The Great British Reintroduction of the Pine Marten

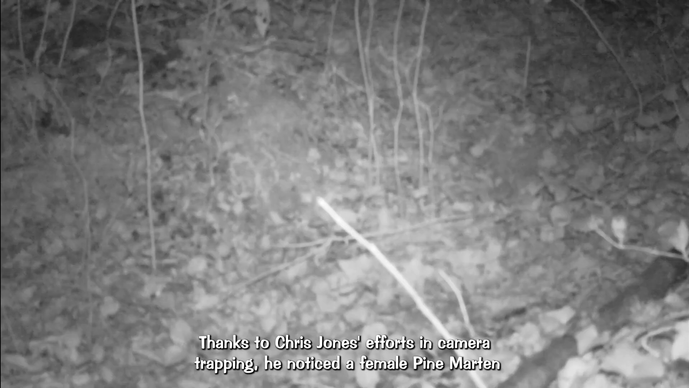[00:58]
a female pine martin frequenting near his caravan site
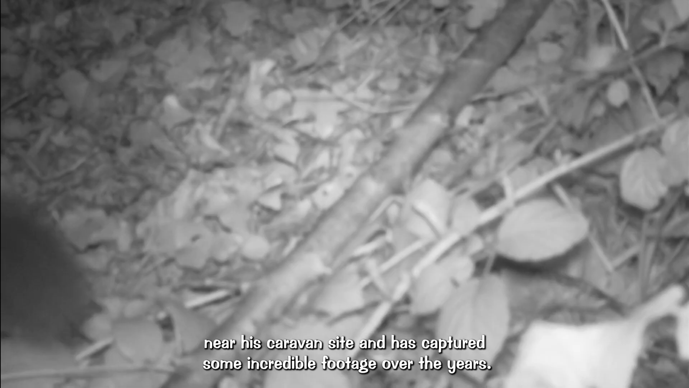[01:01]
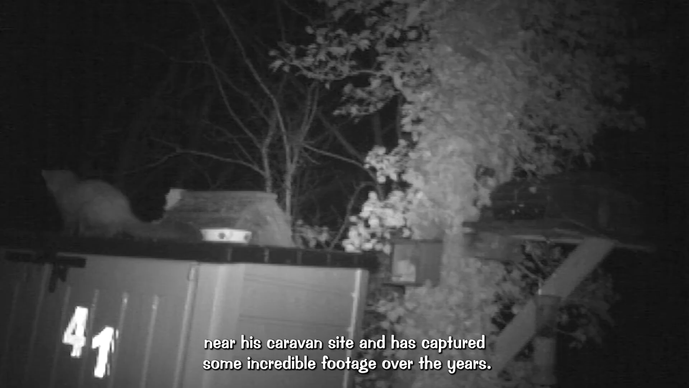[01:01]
and has captured some incredible footage over the years chris and les have been kind enough to allow me to visit deploy camera traps film in
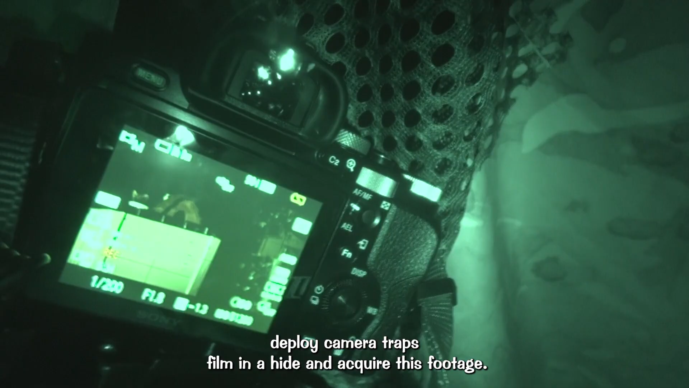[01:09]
a hide and acquire this footage
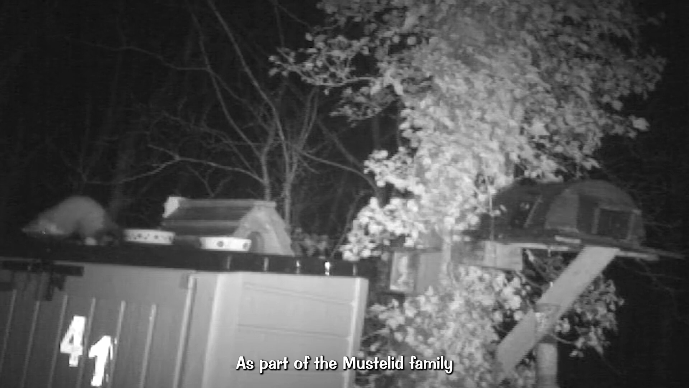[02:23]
as part of the musterlid family alongside
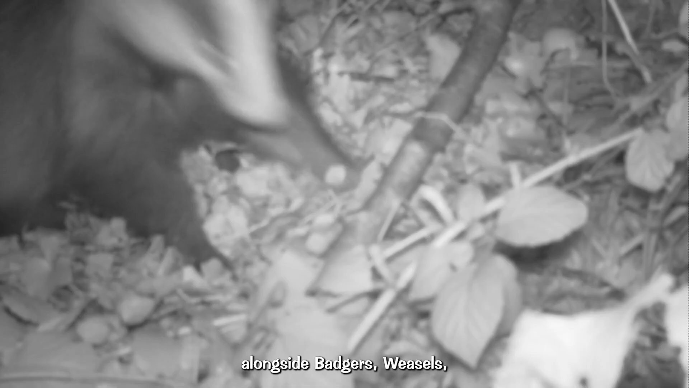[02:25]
badgers weasels stoats polecats and otters